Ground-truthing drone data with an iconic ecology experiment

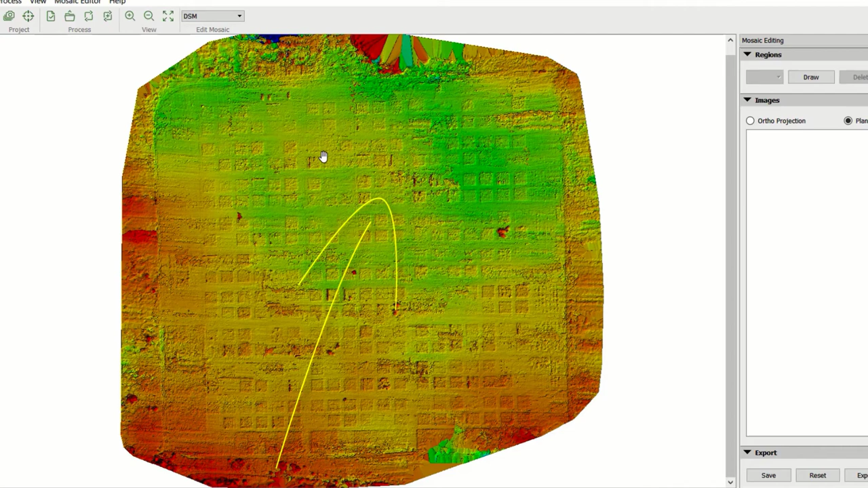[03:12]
just be a couple of centimeters and then it slopes downward into this greener area so that's some valuable information too that you get from drone data is that terrain data you can look at slope or contour lines.
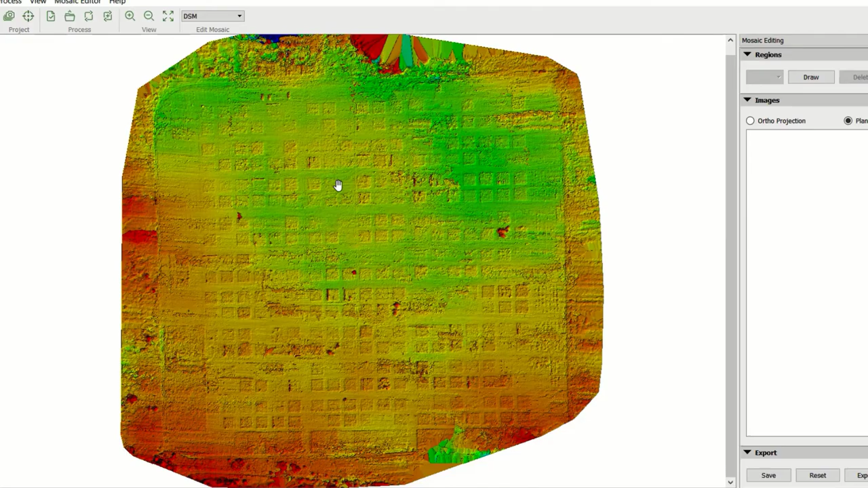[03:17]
When we look at the multispectral side then here's the red band so plants are absorbing a lot of red and you can see that it